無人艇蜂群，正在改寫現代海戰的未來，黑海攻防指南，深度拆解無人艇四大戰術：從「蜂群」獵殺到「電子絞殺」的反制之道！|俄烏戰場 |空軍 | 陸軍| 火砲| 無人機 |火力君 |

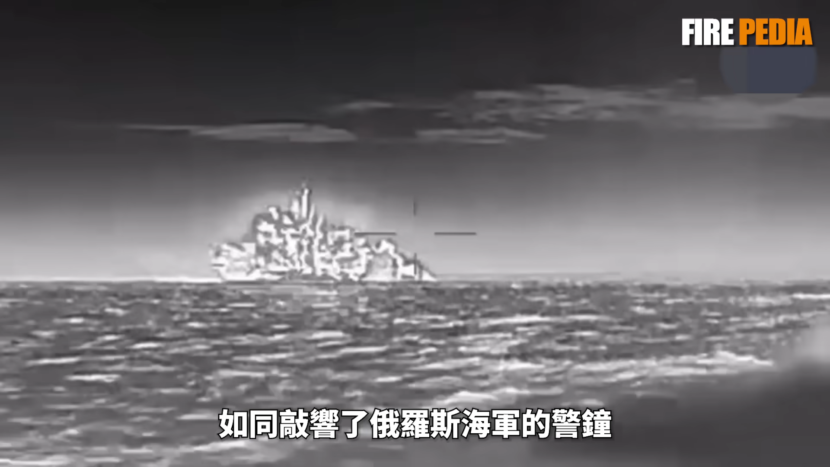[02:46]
如同敲响了俄罗斯海军的颈中标志着无人艇作战新纪元的到来然而当所有人都以为俄罗斯只能被动挨打时这位以苏联的继任者自居的国家终于开始放下身段学习起了乌克兰的战术
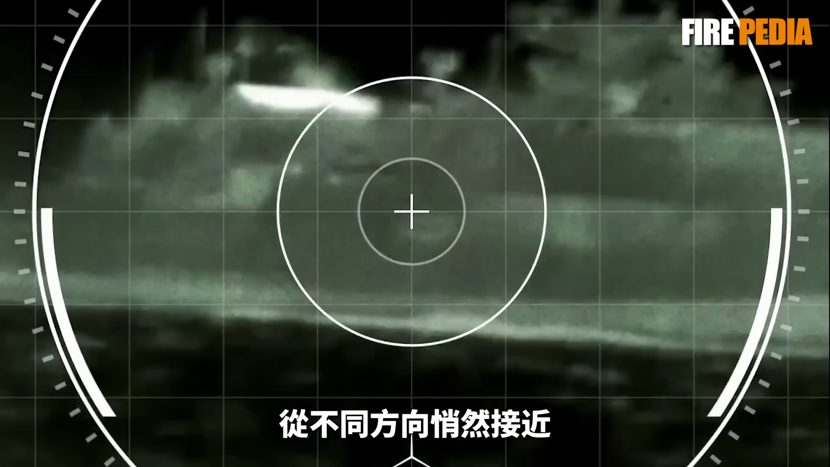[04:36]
接近随后同时发动了致命冲锋
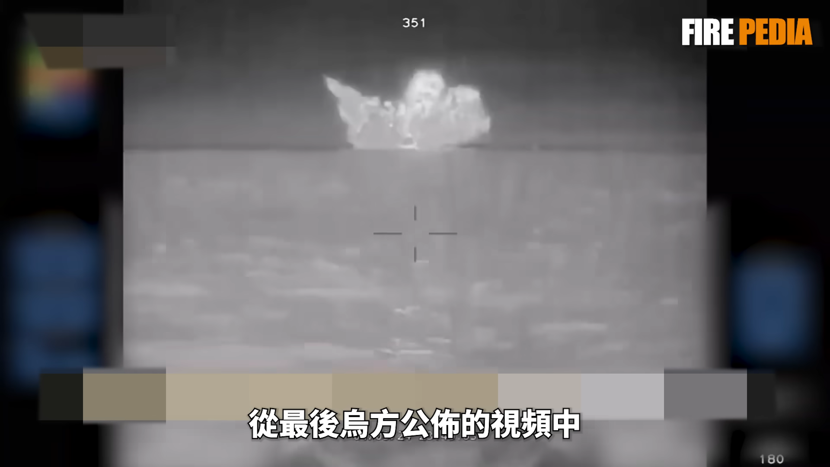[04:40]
从最后无方公布的视频中我们可以看到伊万诺维茨号上的船员拼命用舰载武器还击但面对蜂拥而至的无人艇他们的火力显得苍白无力
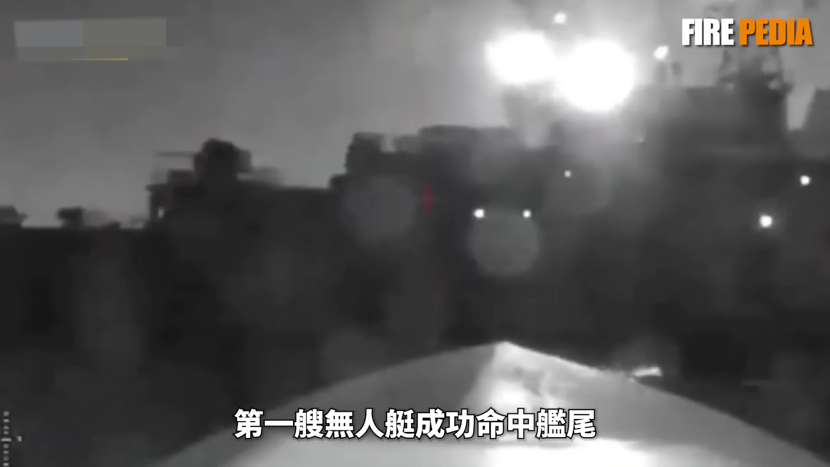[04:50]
最终第一艘无人艇成功命中线围引发了巨叠爆炸第二艘第三
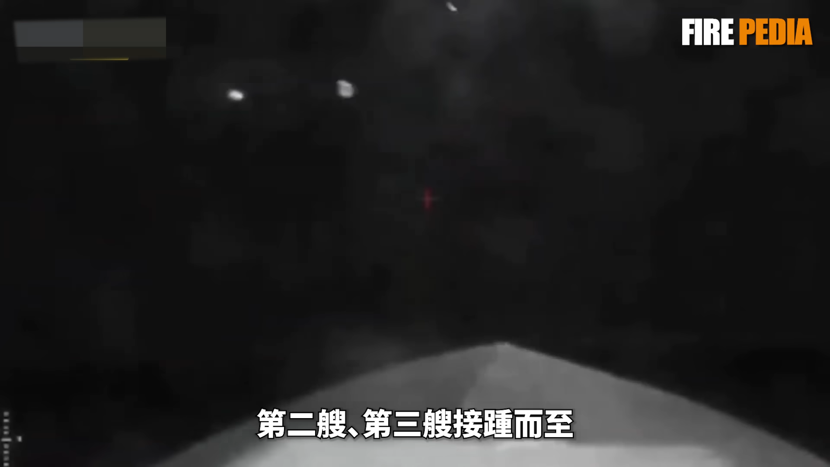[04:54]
艘接踵而至精确地撞击了船舰的左旋水线以下部位
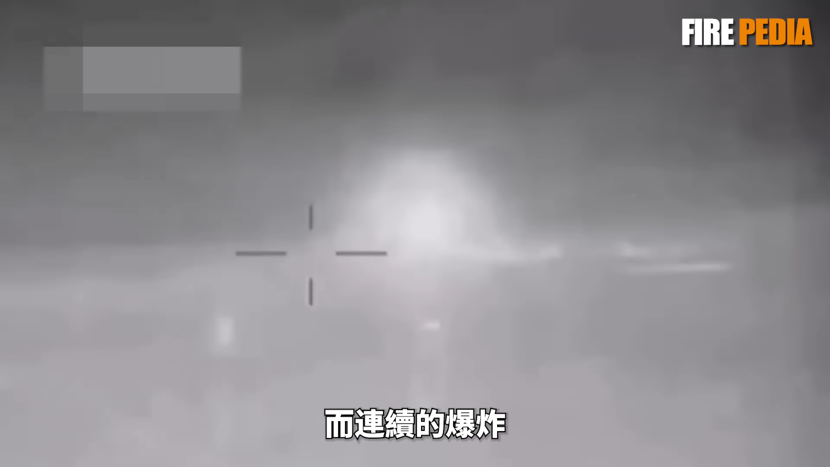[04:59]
而连续的爆炸在艇身上撕开了多个无法挽回的大洞海水疯狂涌入
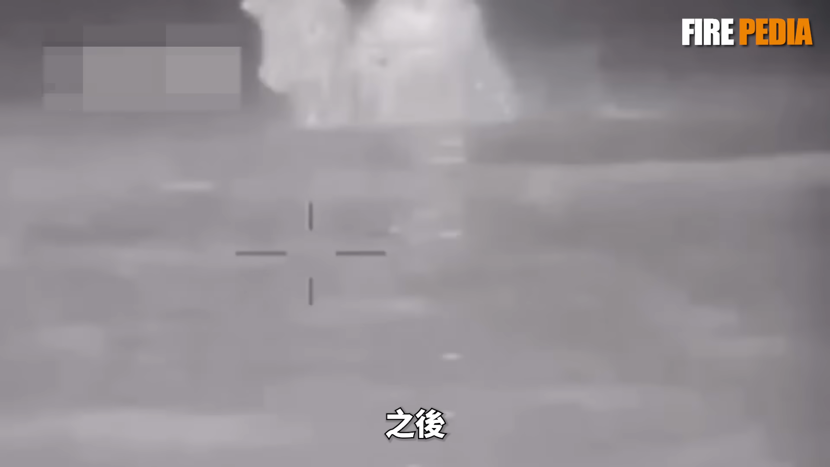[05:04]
之后这艘排水量超过500吨的导弹艇
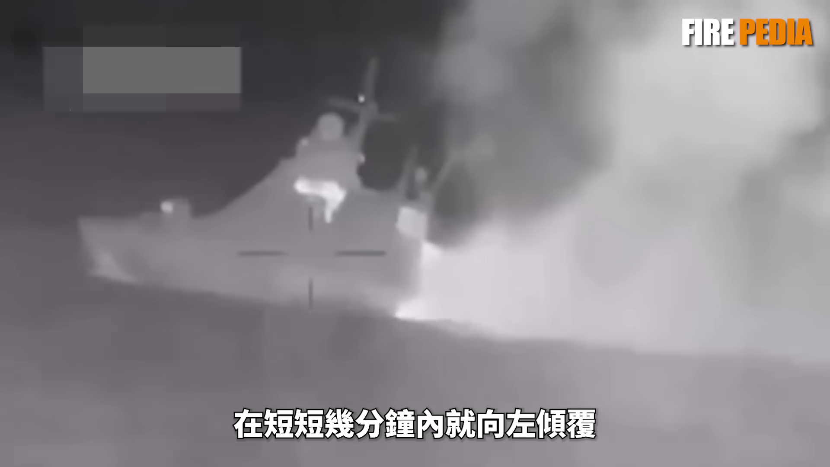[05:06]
在短短几分钟内就向左倾覆沉入冰冷的黑海